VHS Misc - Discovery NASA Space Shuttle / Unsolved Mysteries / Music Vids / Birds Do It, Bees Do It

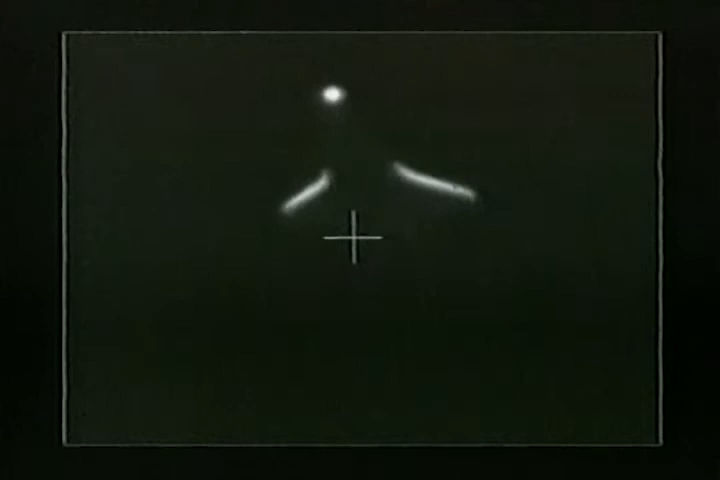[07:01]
you see that there are extremely hot places on the forward edges of the wings and the tails and other places on the fuselage.